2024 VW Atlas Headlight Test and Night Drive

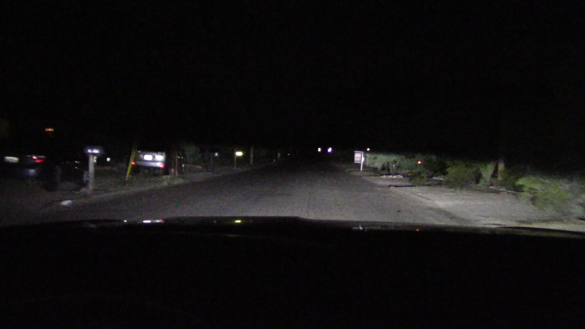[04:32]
And with these active headlights and side lights taking corners as a breeze. You're seeing everything around the corner. I go to high beam. Reaches out.
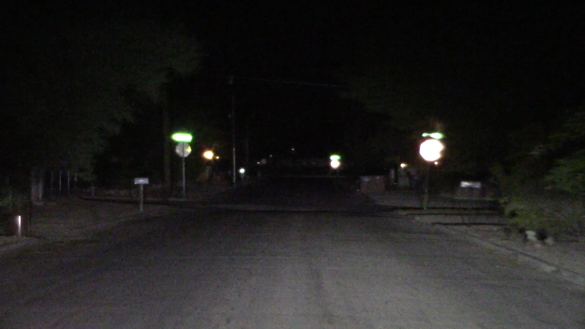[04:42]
Now let's try again. Low beam. High beam. That's about a mile away. Well no complaints sir.
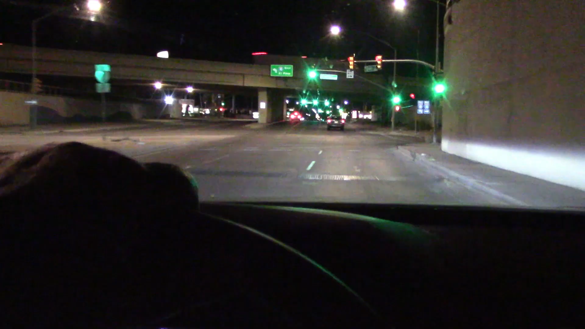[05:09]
Alright let's get on the freeway. Light up some signs. Reaching out. One thing I've noticed anytime you turn the vehicle off and turn it back on again. The headlights go in automatic mode.
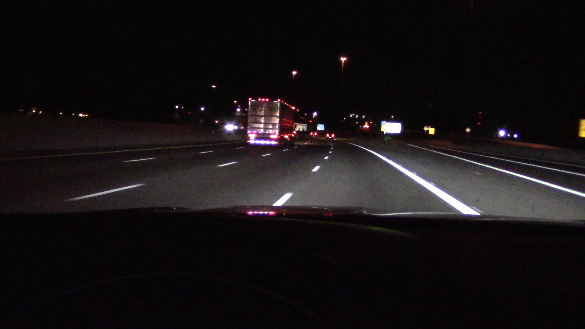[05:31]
If you don't want automatic you have to reset each time you start the car. If you like automatic headlights fine. If you don't your finger is going to be busy turning it off. And we've got some emergency signs that will be lighting up. There we go. Looks like we've got a bunch of construction going on tonight.
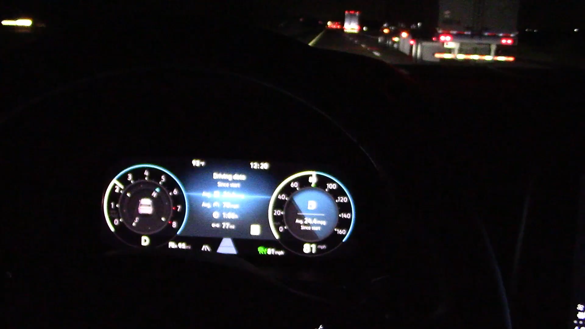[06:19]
When I take long trips at night I prefer to turn the illumination down on the gauge cluster and infotainment screen.